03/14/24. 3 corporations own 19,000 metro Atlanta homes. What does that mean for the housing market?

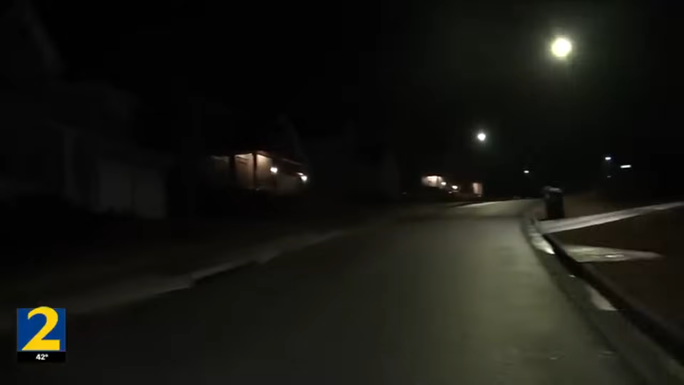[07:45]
Take this street where every single house you see is owned by Invitation Homes, built to rent and not to buy,